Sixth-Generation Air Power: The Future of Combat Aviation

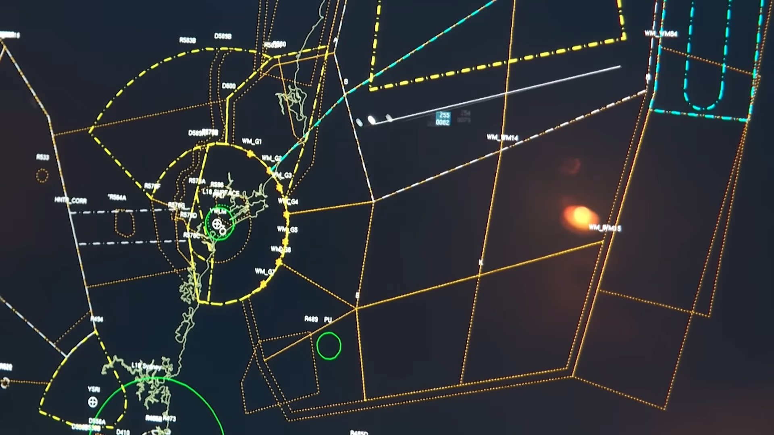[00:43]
It's also about connectivity, about sharing situational awareness from the radars,
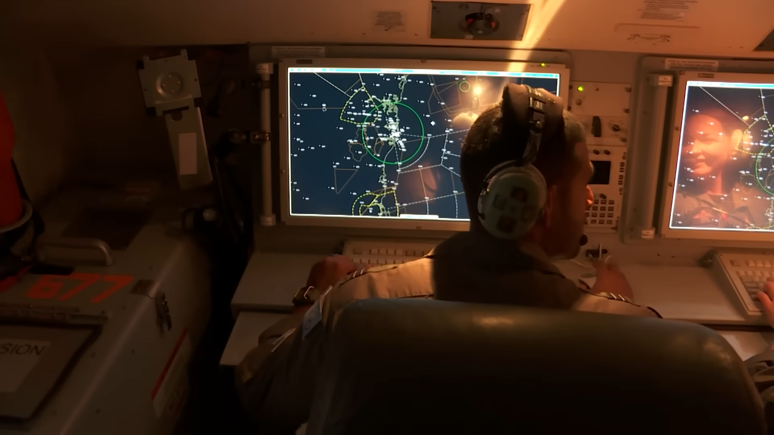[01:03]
It's also about secure communications links, passing targeting and situational awareness data between them and associated air,